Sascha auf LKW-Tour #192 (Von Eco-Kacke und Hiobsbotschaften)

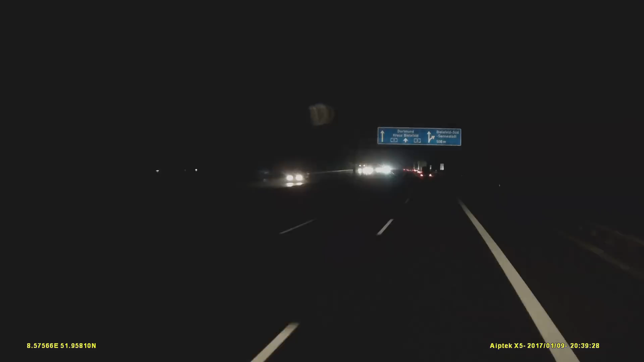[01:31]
fahr weiter mann mann mann blöde wichser drängelt sich rein geht voll im klitze mein lkw erkennen stau ist doch zum kotzen der abfahrt 25 rechts abfahrt zu a 33 dann links halten
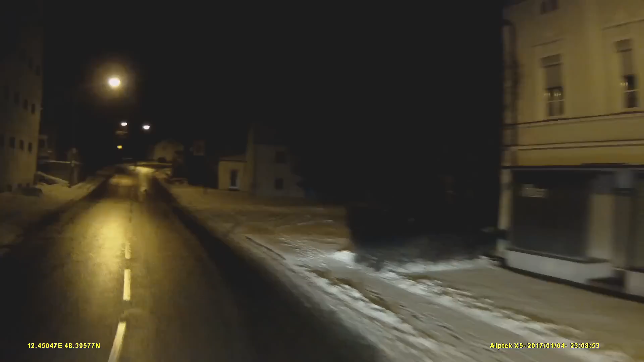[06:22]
Ich hätte ein Licht an. Mach mal Licht an, du Pappnase. Ja. Du brauchst dich finken, mach das Licht an. Du guckst einen Film, wenn du erst jetzt davon guckst, du guckst das Video, wenn du blöde bist. Aber weil der gewunken hat.
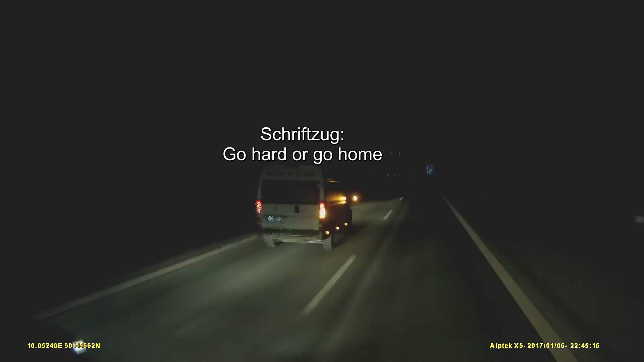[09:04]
Go hard to go home. Hier und der Pkw saß dahinter mit Fernlicht. Weil der Bulli eben nicht schnell genug ist. Und da hat der Bulli erstmal neben mir mein Tempo angenommen. Für einen kurzen Moment. Um den Pkw noch ein bisschen zu ärgern. Naja nur, was fährt der auch mit Fernlicht rum? Der Pkw fährt doch auch bloß 110 oder 120. Der Bulli fährt 103. Dann muss er halt mal kurz vorm Gas gehen. Da macht man doch keine Fernlicht. Das ist doch total behindert.